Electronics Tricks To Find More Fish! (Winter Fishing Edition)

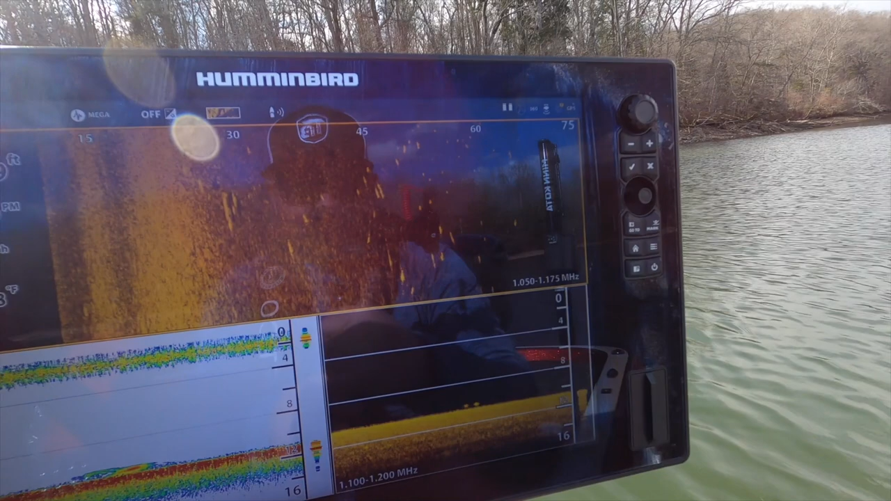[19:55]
So these are what fish look like, these white lines.
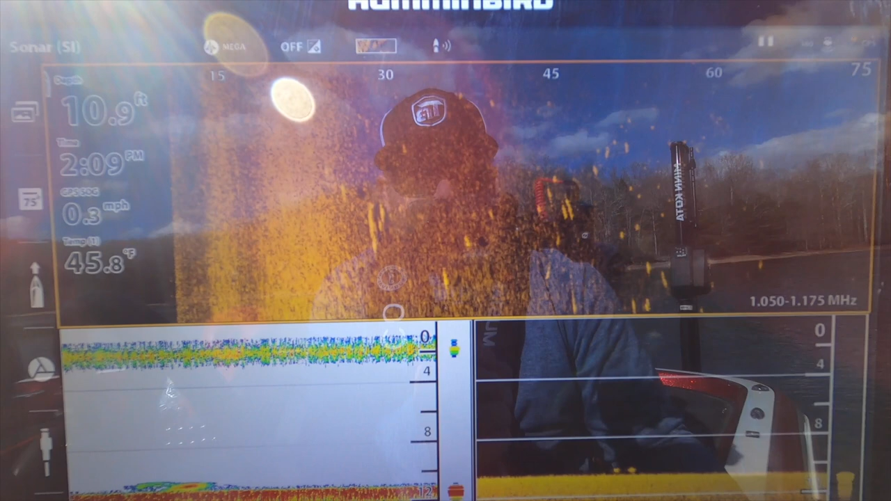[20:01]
On screen: speed 0.3 mph
Again, I'm just drifting right now but that is what fish look like on side imaging.
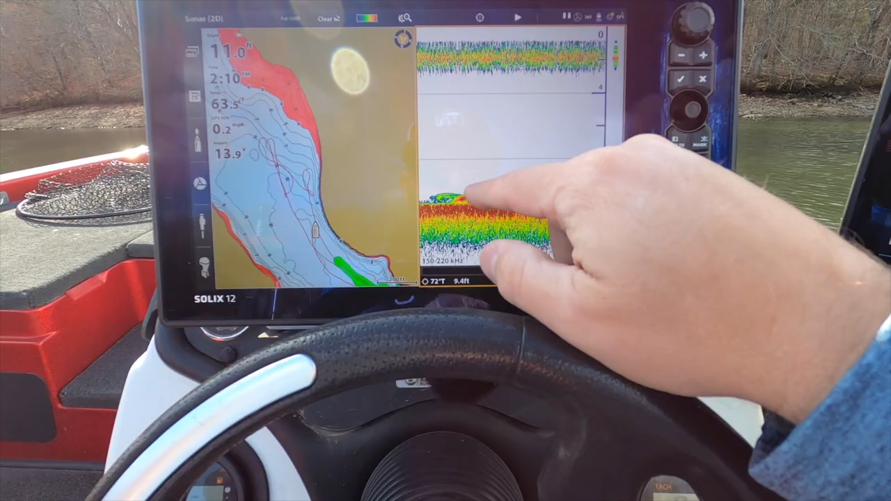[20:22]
Couple fish right there on 2D sonar. But you can see using your electronics, you know, every angler is different, right?